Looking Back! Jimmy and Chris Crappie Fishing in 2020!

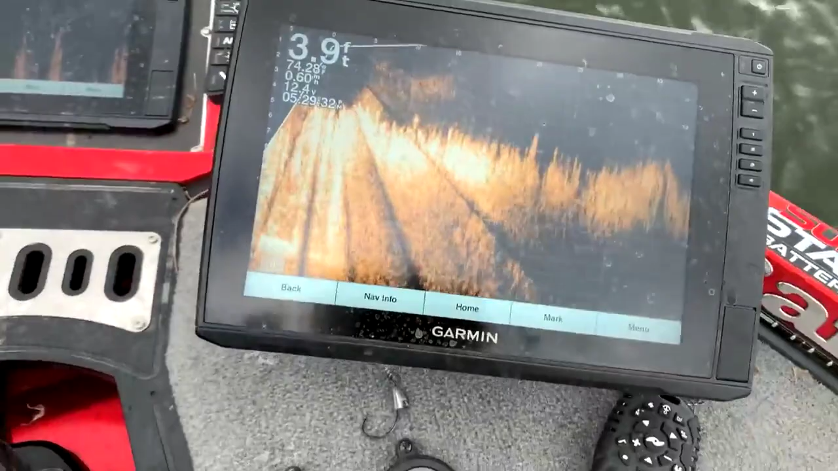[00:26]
On screen: depth 3.9 ft
that's what your screen looks like right there and i don't know really why i've got all that flare there i shouldn't really have that much flare but i'm in pretty shallow
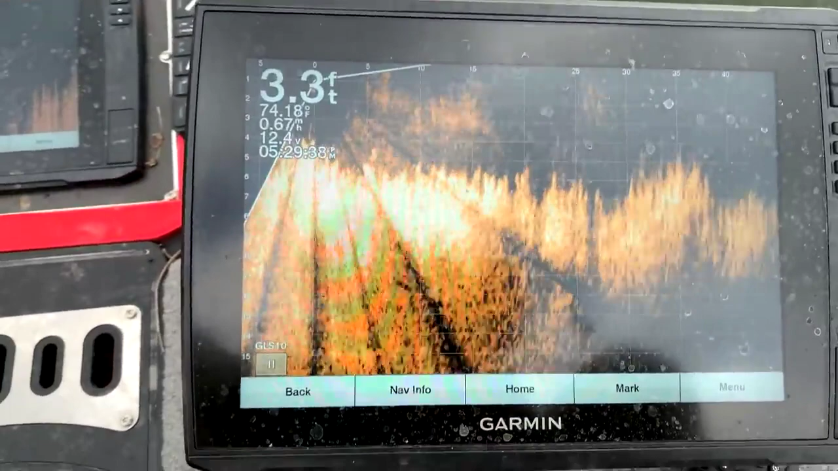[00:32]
On screen: depth 3.3 ft, water 74.18°F
water i'm only in six point seven six eight foot of water we've got a lot of grass right there you see a lot of grass on the bottom now if those fish are down in the grass
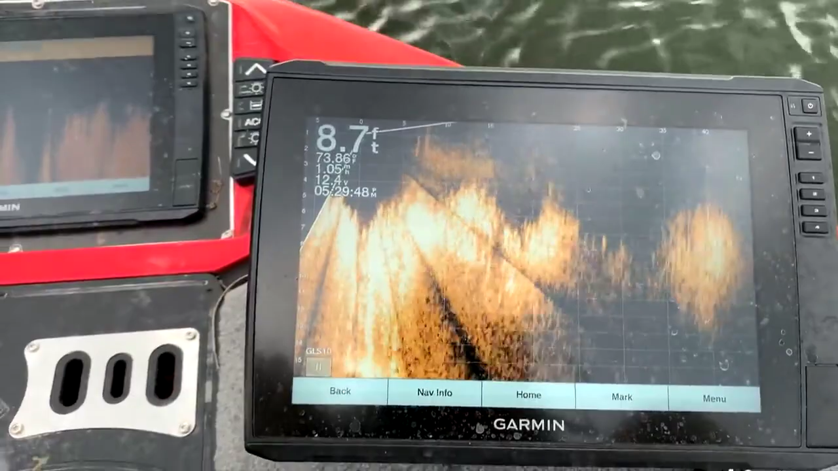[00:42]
On screen: depth 8.7 ft
we can't find them i mean you just can't see them down in the grass that's where they are but i'm going to drive around
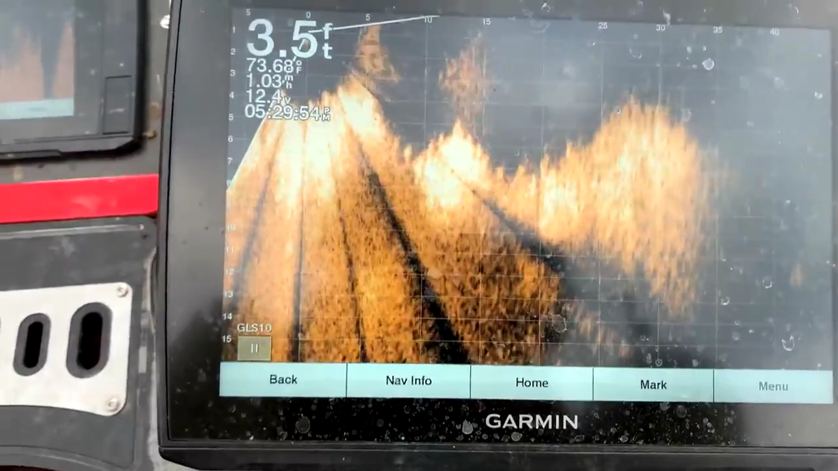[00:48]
On screen: depth 3.5 ft
down here a little bit the reason they call it pan off because we're going to do we're going to do some panning around back and forth looking
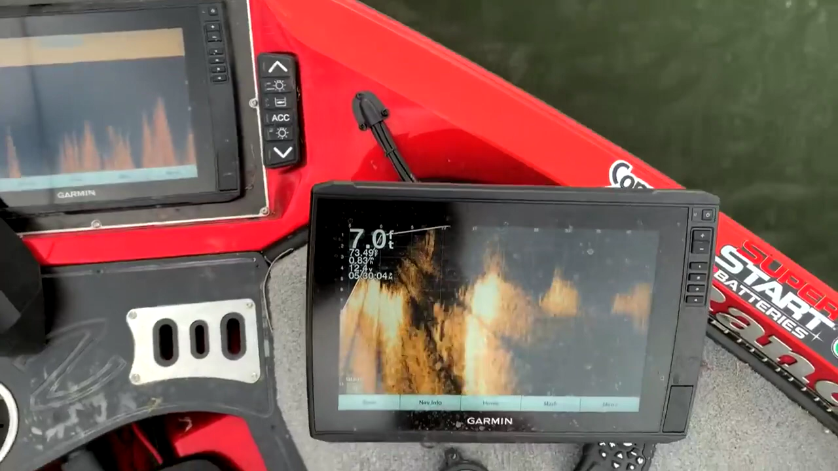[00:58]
see if we can't see some fish that's what we're doing you see how we're going back and forth there looking around for those fish we're seeing a lot of grass so far no fish do some looking in there and see what we can find get out here a little bit deeper water now you can see we're in 13 foot of water we still have grass on the bottom what we
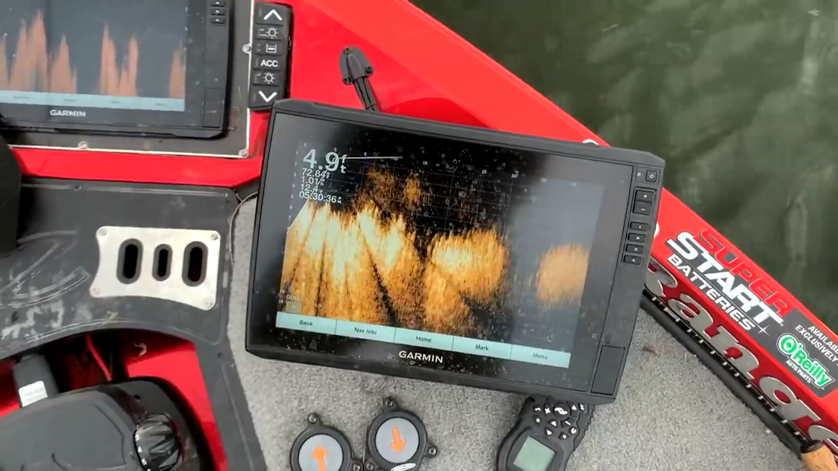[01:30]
want to find what we're looking for is we're hoping to find some fish up above that grass now what you're seeing over there on the left that's kind of a false tree deer that's not that's not fish when we see those
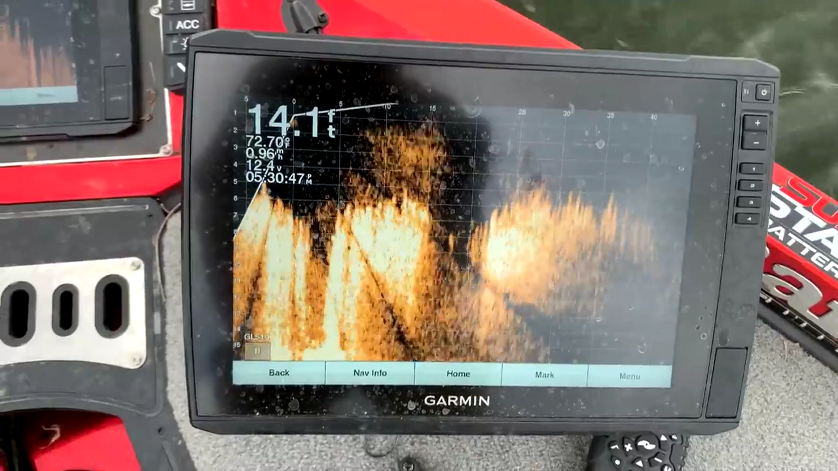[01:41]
On screen: depth 14.1 ft
crappie they're going to show up as little white little white balls or blobs as some people call them
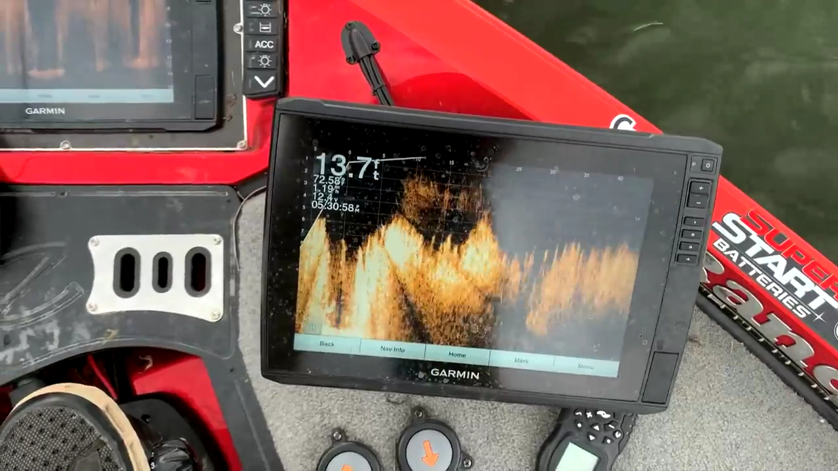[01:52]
you can see it jumps around the top it was reading the top of that reading the top of that piece of grass while it jumped up to five foot there
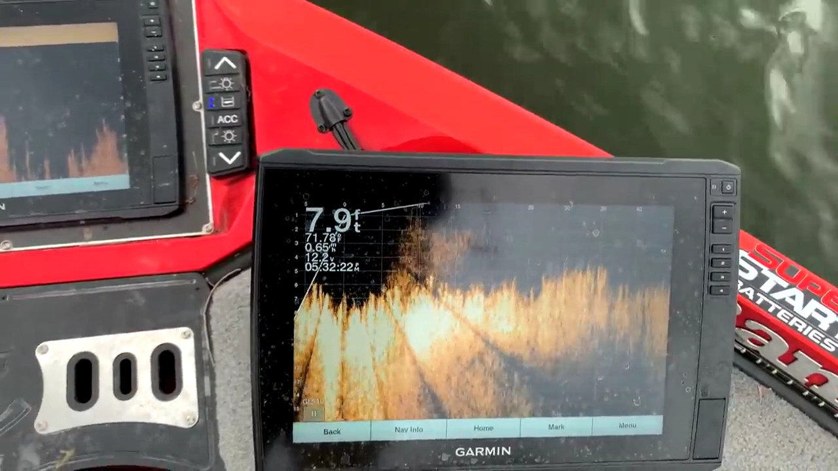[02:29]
On screen: depth 7.9 ft
open now get above that grass i'll show you what they look like here in a little bit but i'm going to start fishing
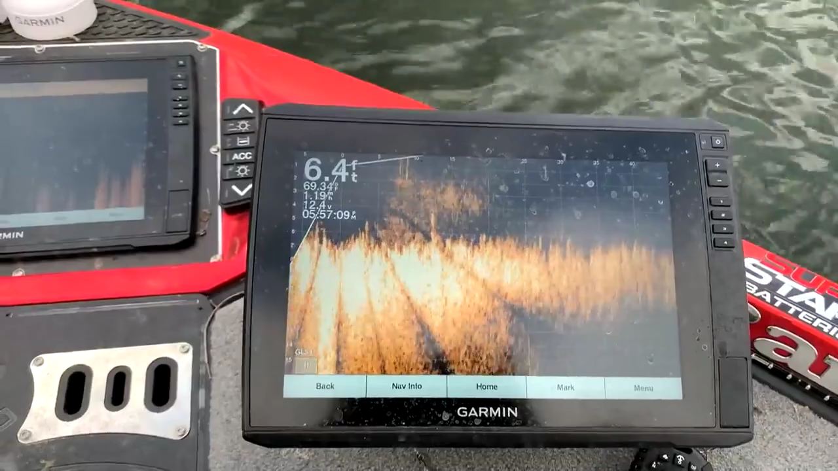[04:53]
On screen: depth 6.4 ft
You can't really find an area. What you're seeing there is the bottom. This is like 25 feet away from the boat right here.
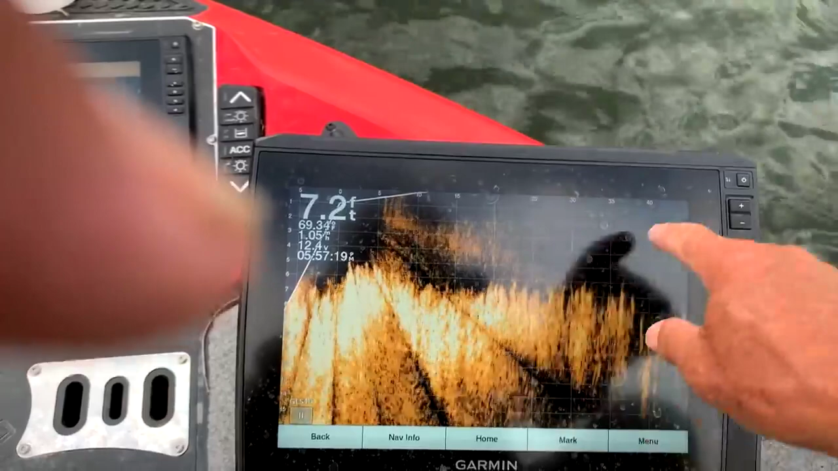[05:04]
This is 40 feet, 45 all the way out to the end. That's the grass, the bottom going down through here.